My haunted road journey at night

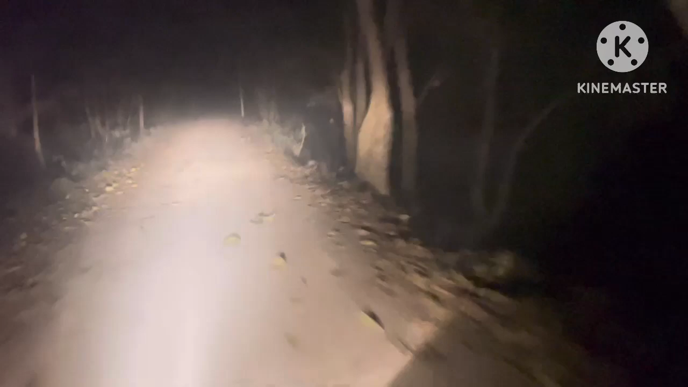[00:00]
खतरनाक रास्ता है। विलेज गर्ल्स ओनली चैनल। और अभी बज रहे हैं रात के 9 और आज है 31 दिसंबर है और कल है 1 जनवरी। तो आज मुझे अभी मैं जा रही हूँ घर और मैं जिस रास्ते से जा रही हूँ वही रास्ता मैं आपके साथ शेयर कर रही हूँ।
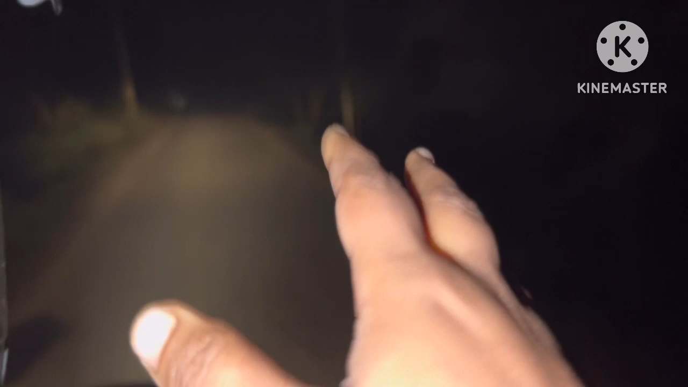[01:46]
गाइस, ये जो रास्ता है इस रास्ते से दो तरफ हम जहाँ पहुँचेंगे, एक रास्ते में शमशान घाट है और वहाँ भी मैं दिखाऊंगी।
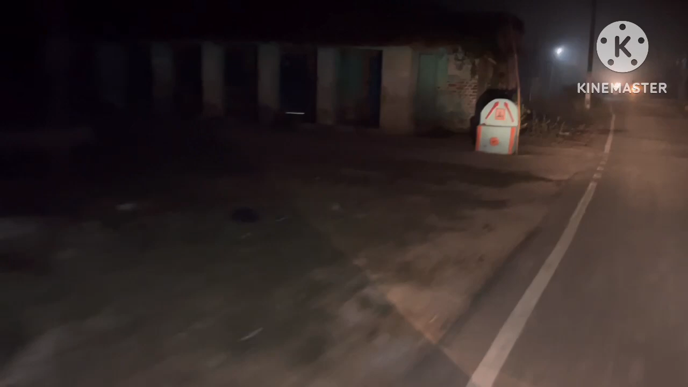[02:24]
तो पवन सिंह का घर थोड़ा अंदर है। अभी ये हम लोग मेन रोड से जाते हैं और मुझे नहीं पता था कि इधर पवन सिंह का भी घर है, आज पता चला।